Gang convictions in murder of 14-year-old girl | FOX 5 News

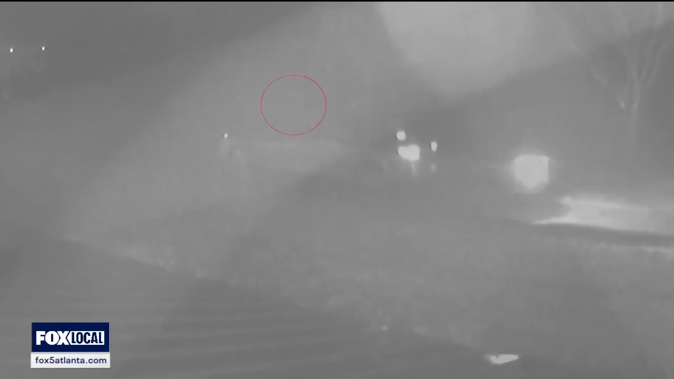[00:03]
You can see the flashes from those bullets as they were fired.
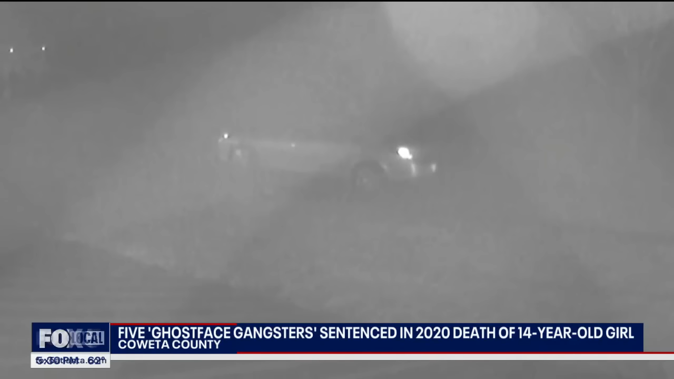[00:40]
Muzzle flashes were recorded. Authorities say one of the shots killed 14-year-old Haley Adams as she retreated from the home's front porch and was struck in the back by an AK-47 round. The video captured a bungled home invasion that night, with the car pulling away as the suspects attempted to run and jump in so they'd not be left behind.